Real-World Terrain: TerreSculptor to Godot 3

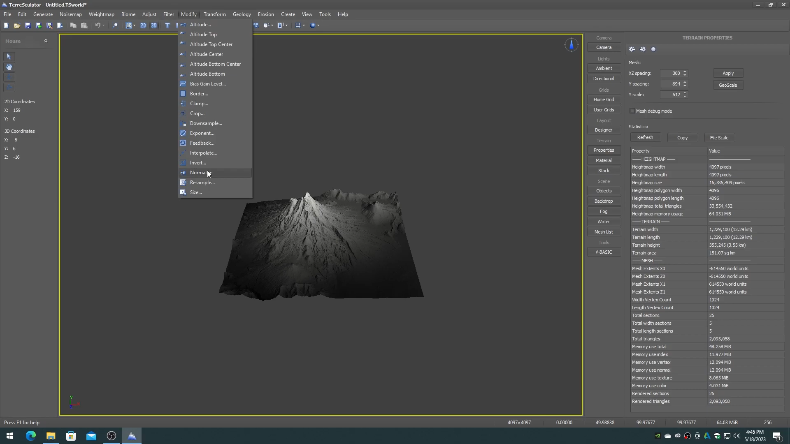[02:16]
On the modify menu choose normalize to reset the height map to full scale.
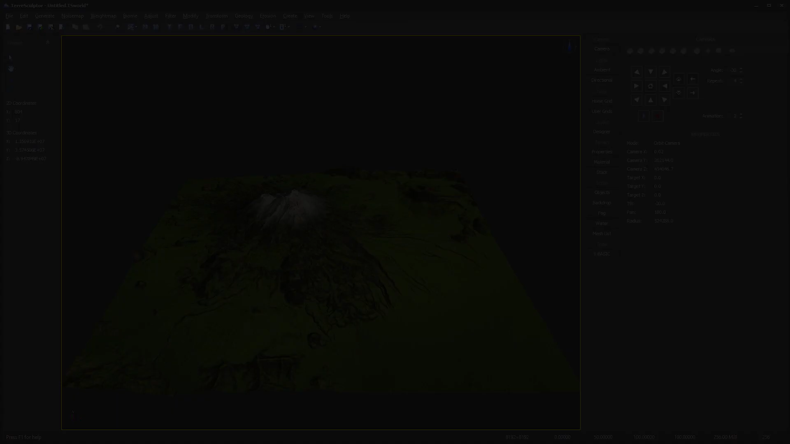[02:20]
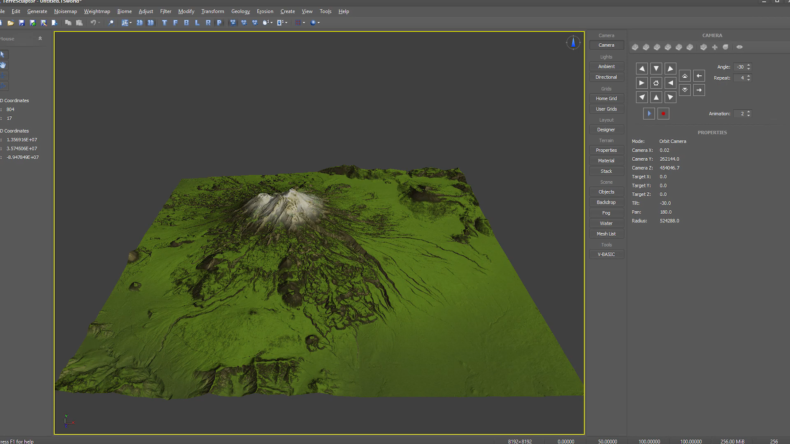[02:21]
Finally we need to export the height map to a Godot supported height map file format.
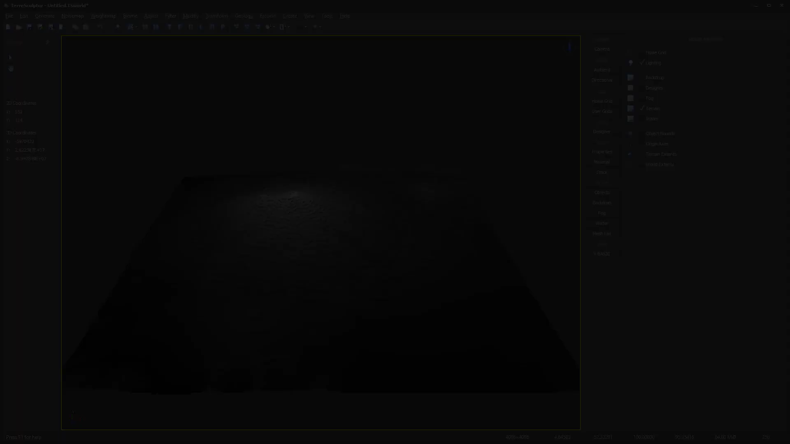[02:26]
Godot supports both PNG and RAW-16 formats,
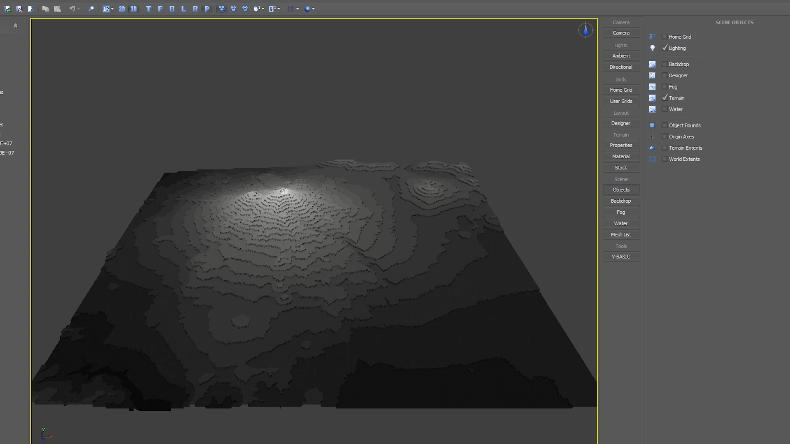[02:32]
but the PNG format only imports the data as 8-bit, and we don't want to lose all of our height map quality.